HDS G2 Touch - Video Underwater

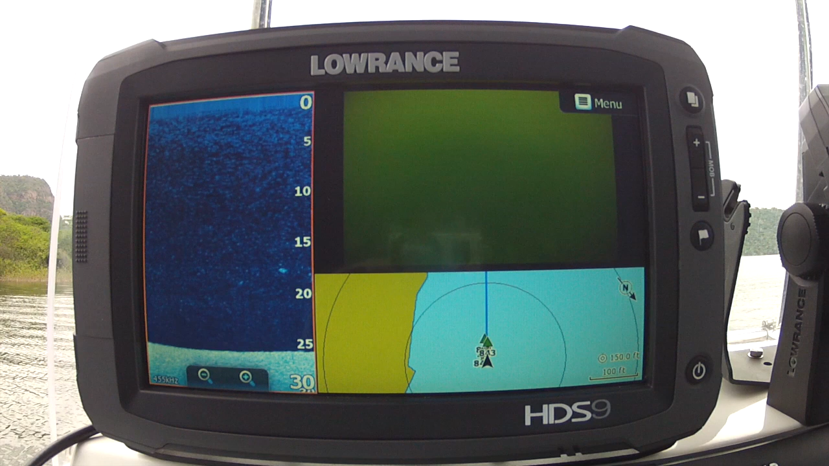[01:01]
should start seeing the brush pile any minute now it's quite nice to have this feature of an actual video coming through the actual brush pile once again